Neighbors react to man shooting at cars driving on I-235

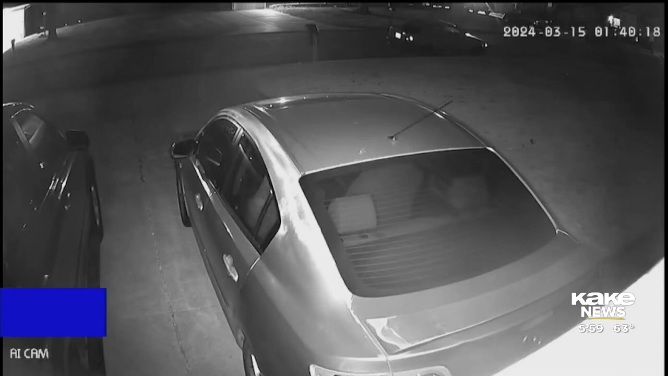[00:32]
Listen closely. This video from a doorbell camera shows the moment a man started firing at cars, driving on I-235 early Friday morning, leaving many neighbors scared.